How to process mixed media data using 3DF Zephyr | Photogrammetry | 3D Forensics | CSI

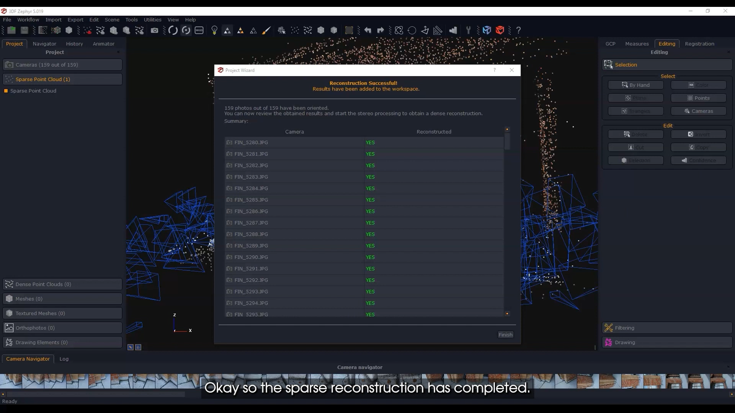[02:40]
completed and what i'm going to do is just inspect all the images that are here and i want to see
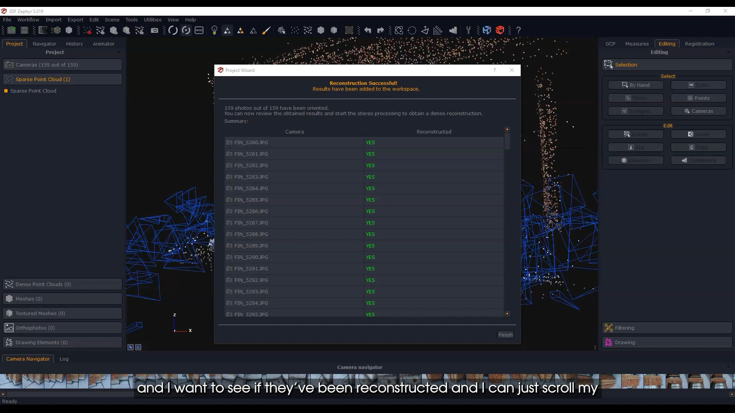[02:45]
if they've been reconstructed and i can just scroll my mouse down you'll see that i'm scrolling through the images and so far
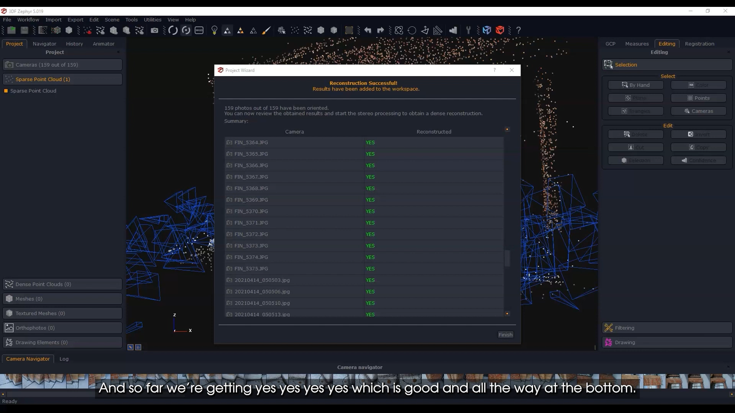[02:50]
we're getting yes yes yes yes which is good and all the way at the bottom everything has been reconstructed that's great
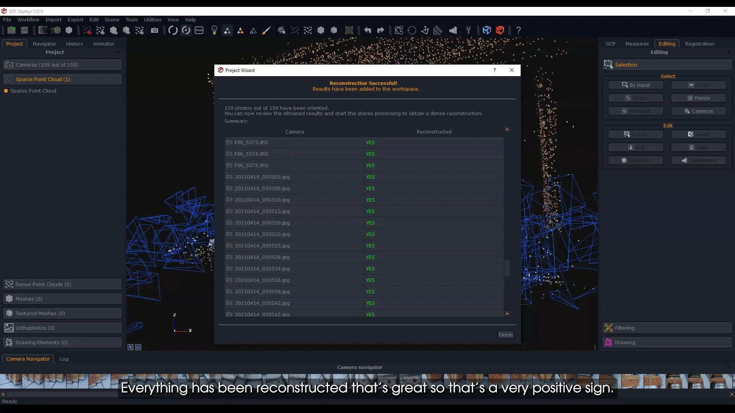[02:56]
so that's a very positive sign let's just make sure we can look at this and make sure it looks
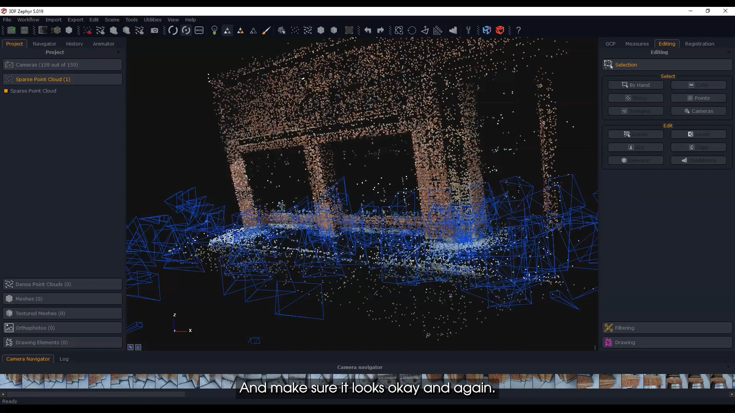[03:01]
okay and again this wasn't like a deep reconstruction now you can see a little
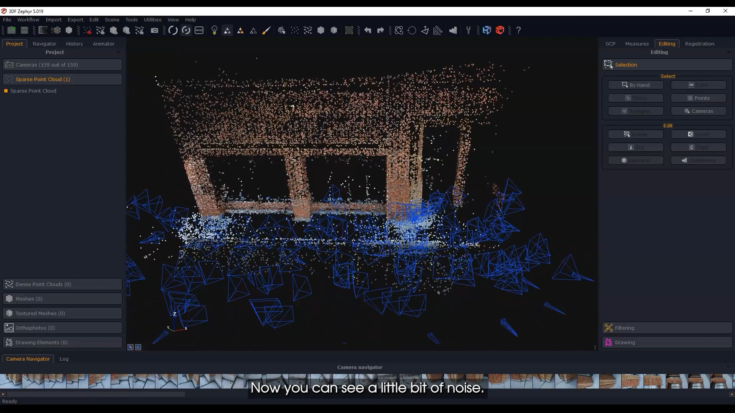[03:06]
bit of noise okay so there's a few points here a little bit of noise here and there which is not surprising
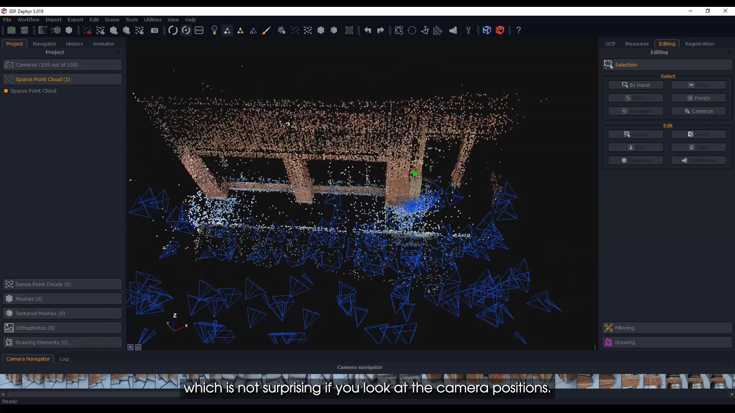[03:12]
um if you look at the camera positions so you see i have the uh this was the telephoto or the 140 millimeter setting then here i had some uh i had probably the
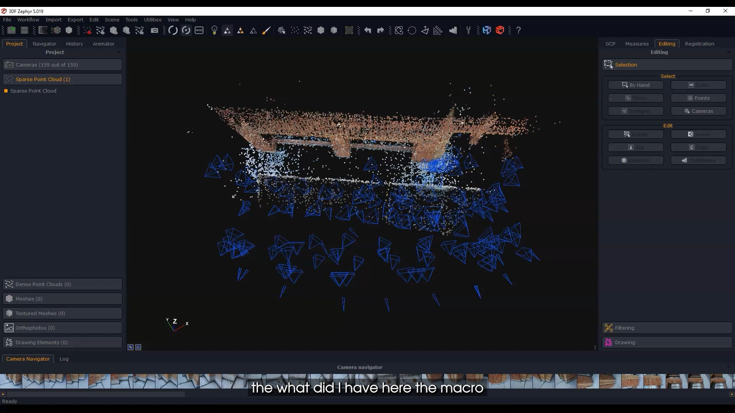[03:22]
what did i have here the macro probably the 40 millimeter macro from farther away um this is uh some of the phones are here so um yeah this is uh looking pretty good
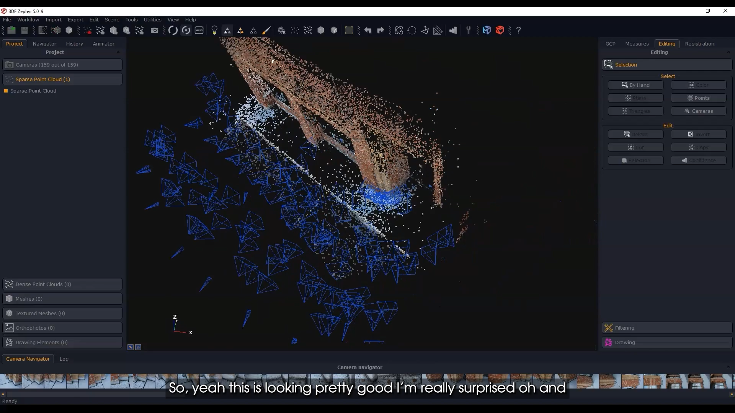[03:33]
i'm really surprised oh and don't forget if you get up close here all these photographs that are
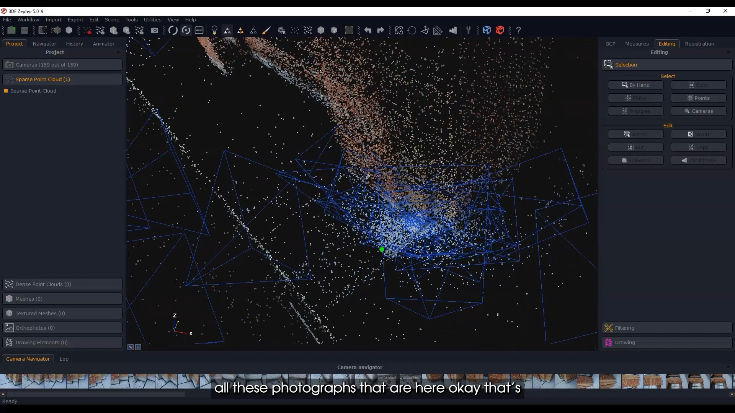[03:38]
here okay that's all from earlier when i took the close-up images
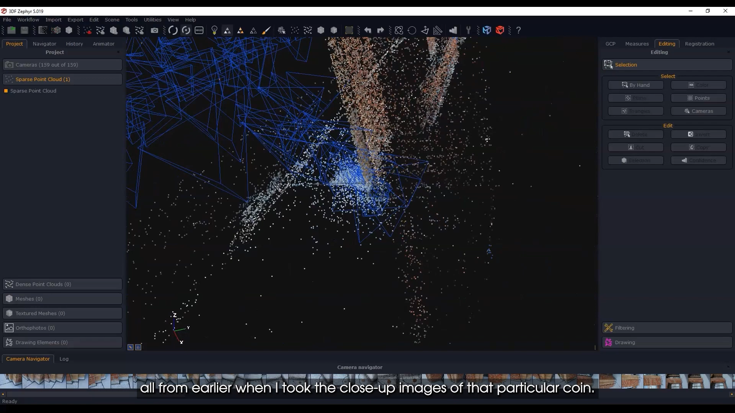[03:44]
of that particular coin so that's pretty cool uh i like that and what i'm going to do quickly here
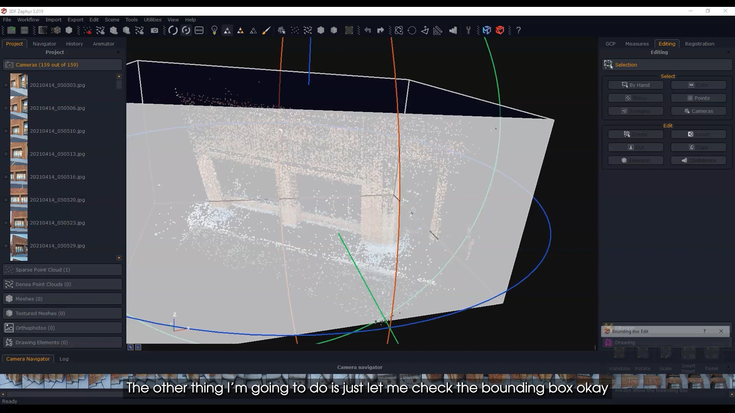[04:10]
the bounding box okay that's all over the place i'm going to reset that and i'm going to reposition it so going forward so the
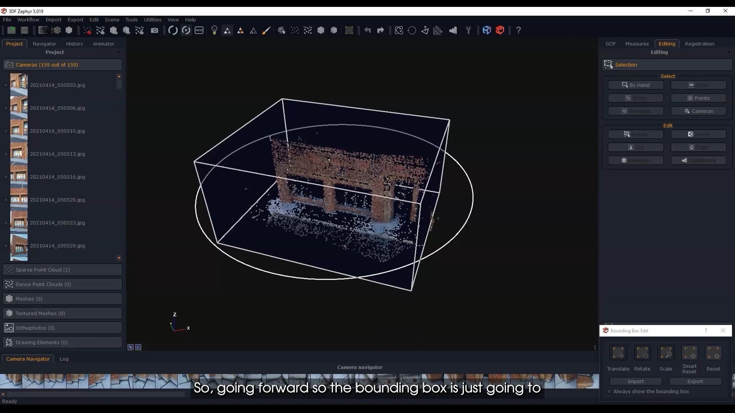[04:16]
bounding box is just going to tell you uh anything that's inside is what is actually going to be reconstructed
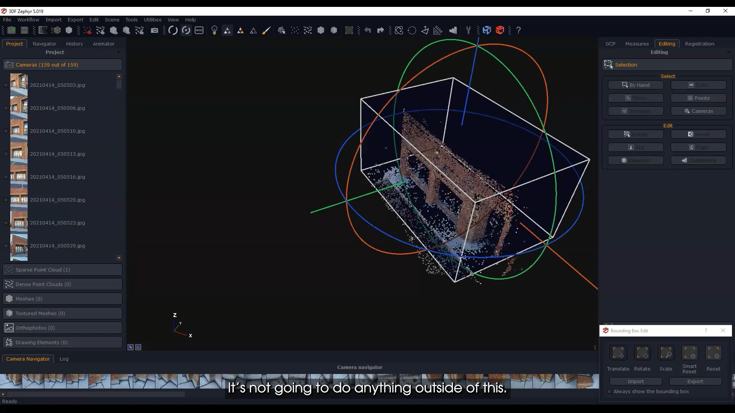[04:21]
it's not going to do anything outside of this and so i'm just going to narrow it down so i don't
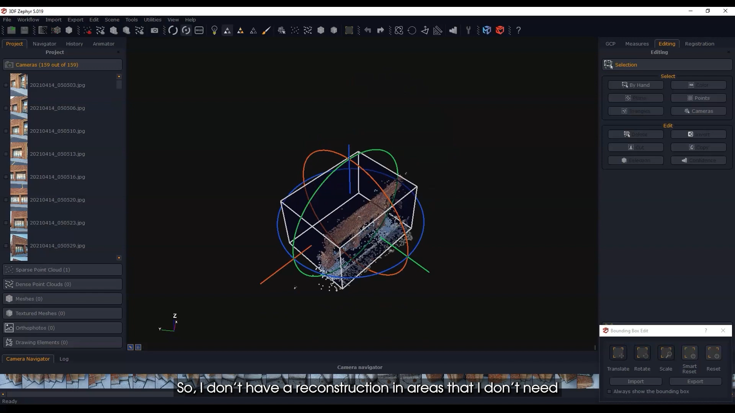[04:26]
have a reconstruction in areas that i don't need so that's okay on the top i'm okay
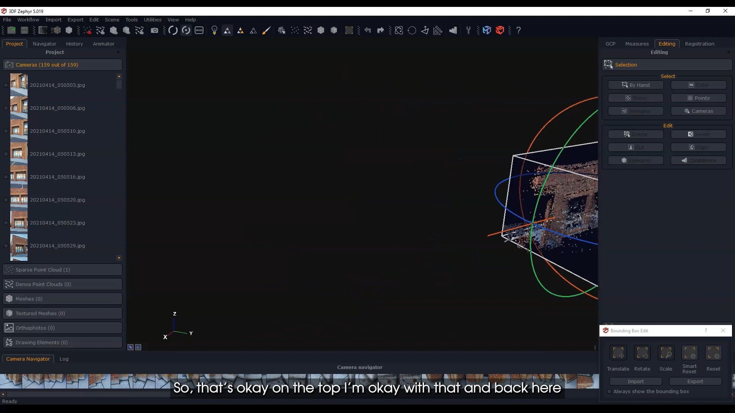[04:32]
with that and back here uh somewhere around here i don't need to go i just want a little piece
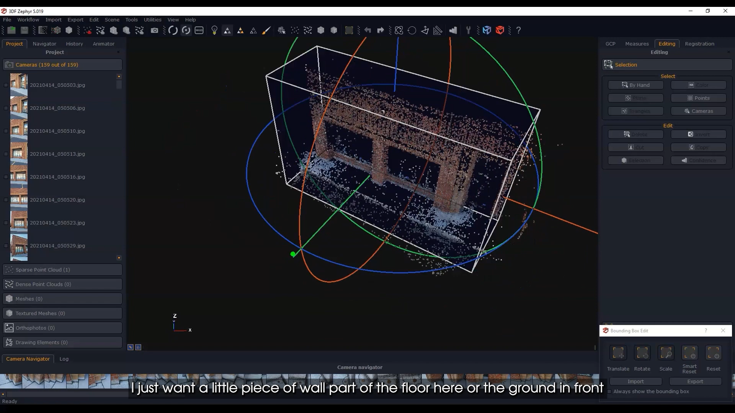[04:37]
of wall part of the floor here or the ground in front yeah that would be okay
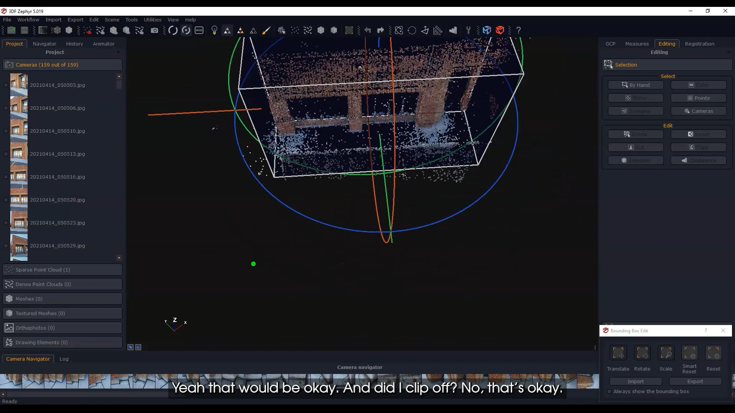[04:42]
and did i clip off no that's okay all right so that's good for the bounding
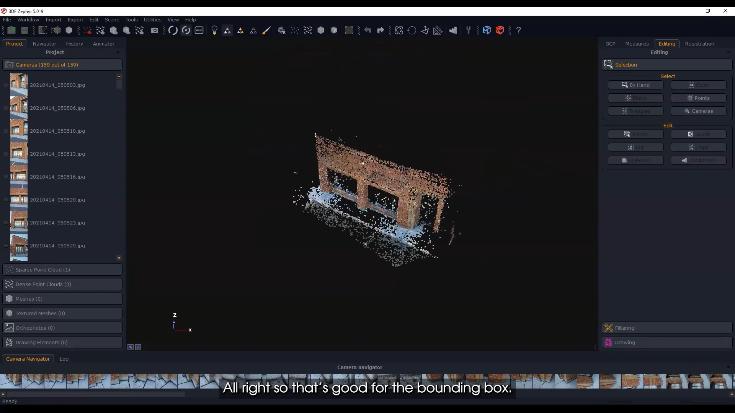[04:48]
box and now what i'm going to do is i'm going to go in and do a reconstruction so i'm going to go advanced
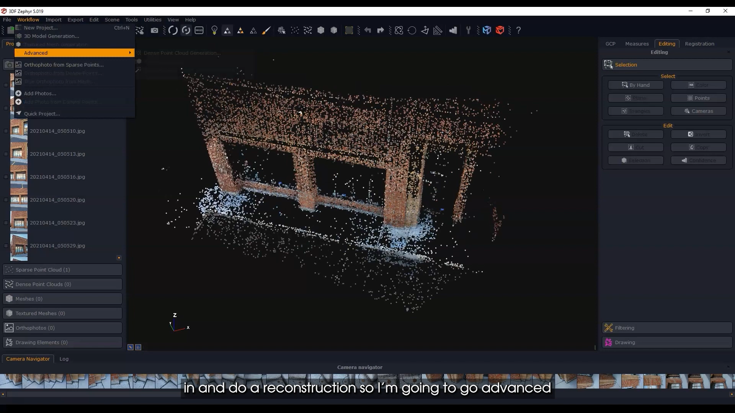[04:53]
i'm going to go to the dense point cloud generation i'm going to do all the cameras and i'm going to do the same thing i'm going to close range and default okay now i could do high details
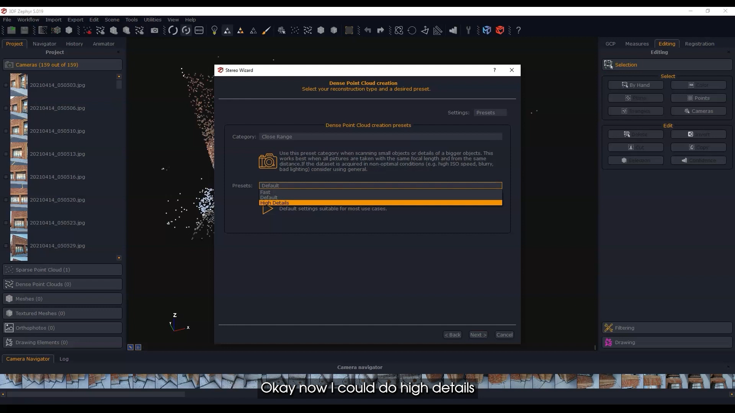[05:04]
which would take a while i just want to do the default and then see what happens so let me do that i'm going to go
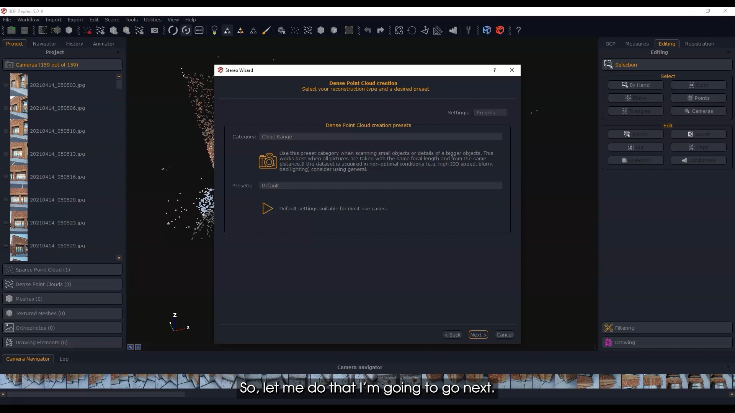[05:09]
next just finish the dense point point cloud reconstruction and you can see here that we've got some dense points and right around this area that's
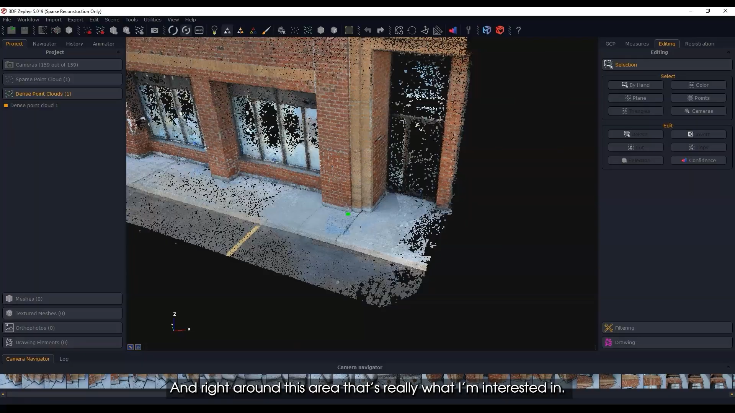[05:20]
really what i'm interested in oh yeah that's going to look pretty good you can see how the density of points here
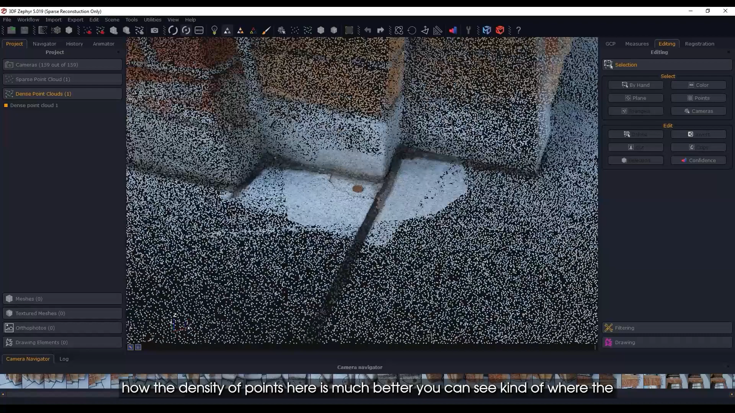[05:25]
is much better you can see kind of where the photos are taking and how they're overlapping too and there's the
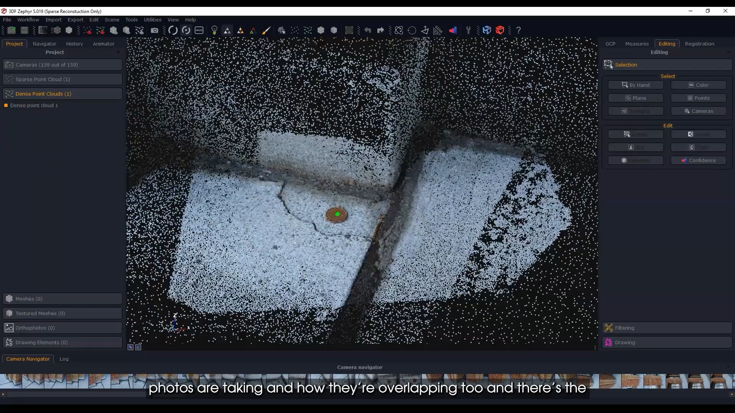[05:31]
uh coin there so i don't want to give this away right away but you can get a sense of where i'm going with this thing um now you can see there's a lot of noise there's glass here there were reflections and so
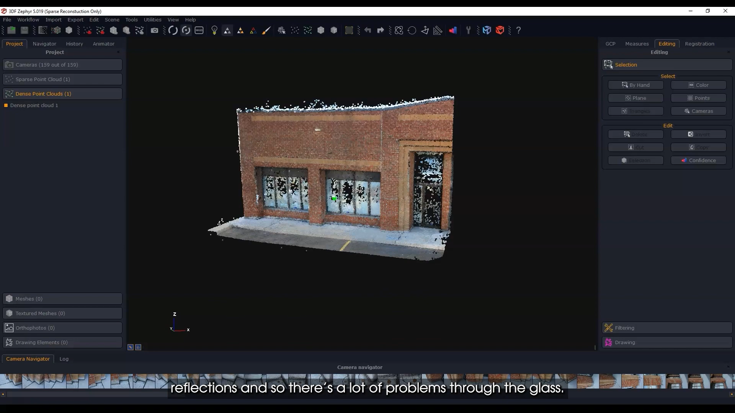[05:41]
there's a lot of problems through the glass and that's very typical that's not something that um is unique to the software it's just the way it goes when you're dealing with uh reflections and
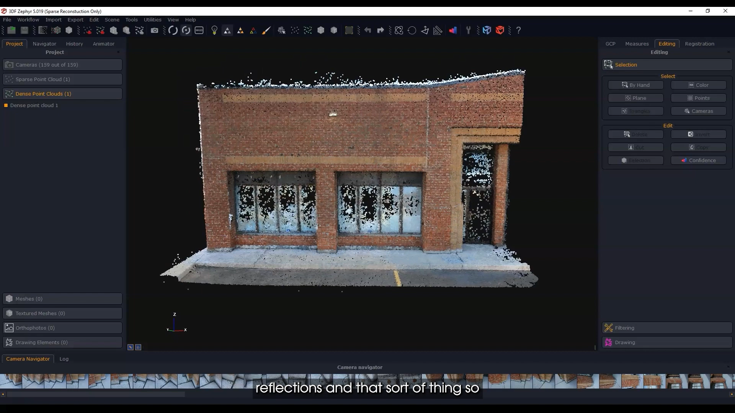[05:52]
that sort of thing so what i'm going to do is i'm just going to pause here i'm going to spend a little bit of time just cleaning up some of this noise all right so i just noticed that while i was uh rolling around here in the dense point cloud
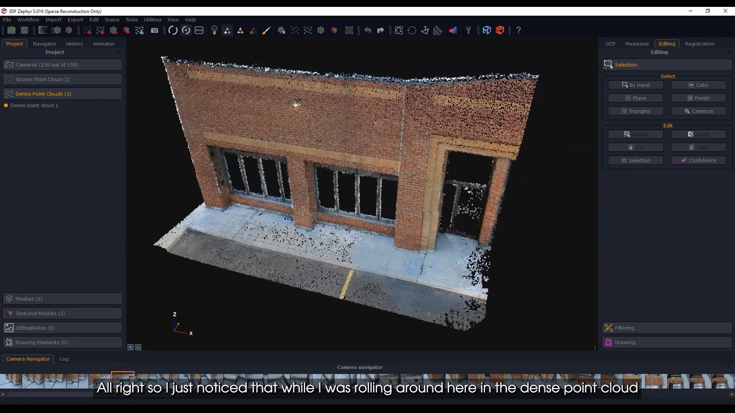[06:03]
when i got close to this area here you'll see that i've got this